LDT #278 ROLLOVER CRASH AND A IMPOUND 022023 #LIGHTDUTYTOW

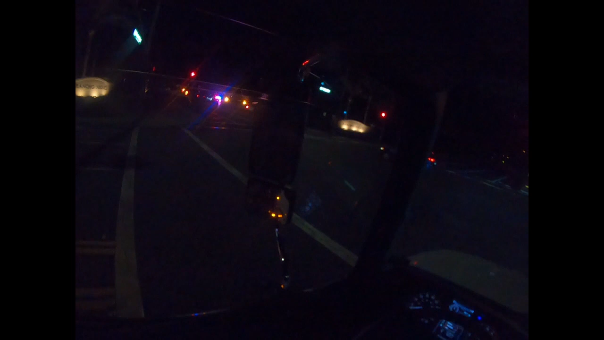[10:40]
I keep thinking Rancho Viejo, but yeah, no, we're here. Well, it looks like that's the car right there, the whole conga line of sheriffs. Got no choice.
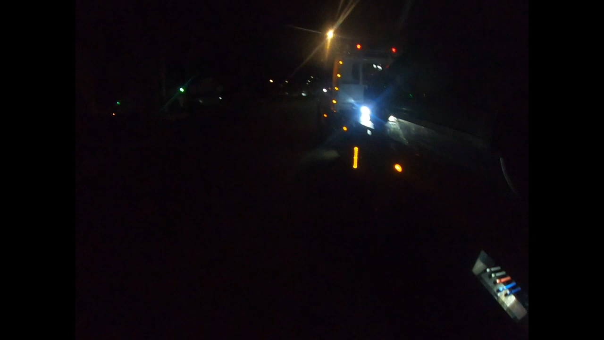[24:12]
Oh, let's go do that. Yeah, she's leaking a little bit. Not as much as I expected.